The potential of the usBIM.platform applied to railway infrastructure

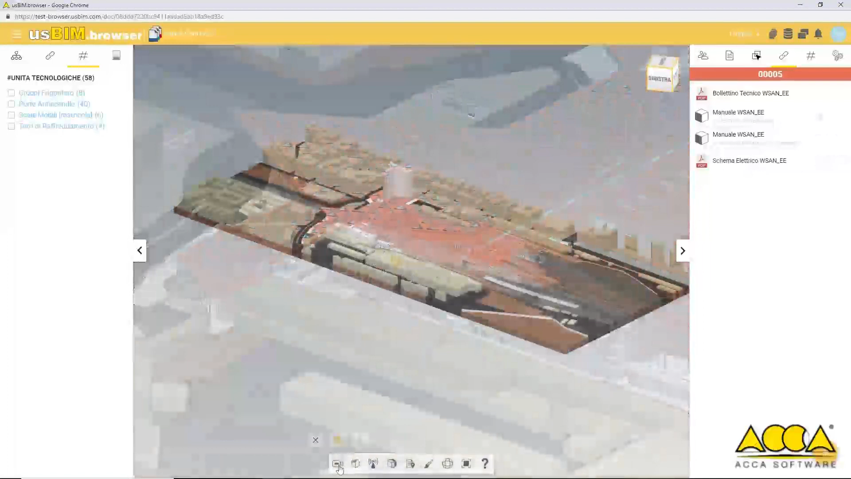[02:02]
In addition to viewing the 3D model you can also navigate the model yourself.